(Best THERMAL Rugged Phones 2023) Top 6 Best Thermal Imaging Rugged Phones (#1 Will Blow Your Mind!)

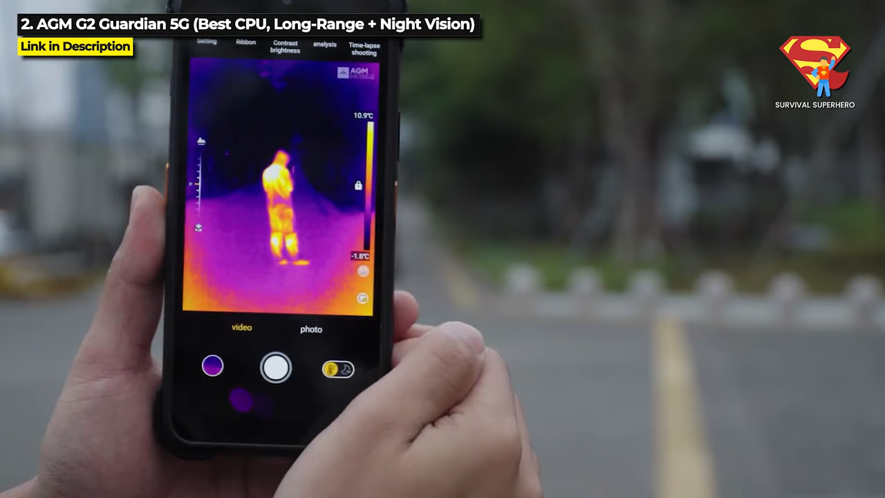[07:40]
On screen: scale top 10.9°C, scale bottom -1.8°C
The G2 Guardian has a 10mm thermal monocular camera that can detect a 6 foot person sized object 500 meters away
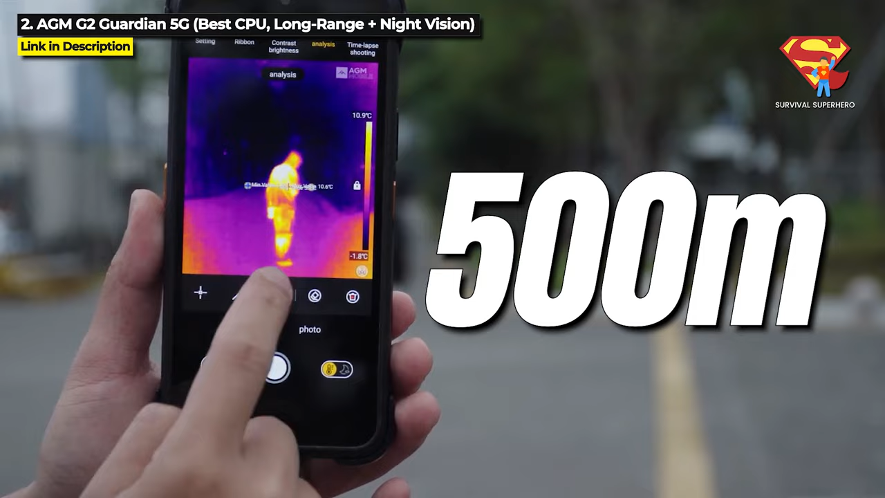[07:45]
On screen: scale top 10.9°C, scale bottom -1.8°C
and even a larger car sized object 1000 meters away through smoke, fog, or complete darkness.
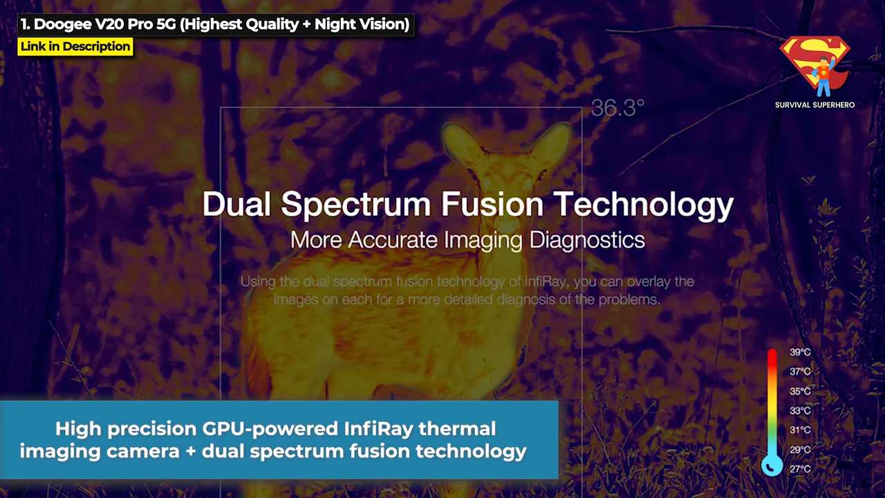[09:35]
On screen: scale top 39°C, scale bottom 27°C
It can detect heat signatures up to 1000m away through fog, rain, and snow.
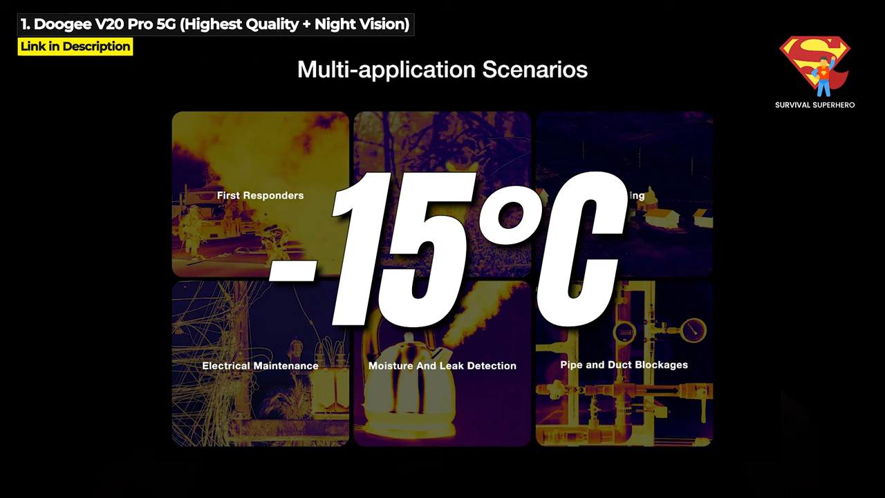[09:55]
And it measures temperatures between negative 15 degrees Celsius to 150 degrees Celsius, or 5 degrees Fahrenheit to 302 degrees Fahrenheit.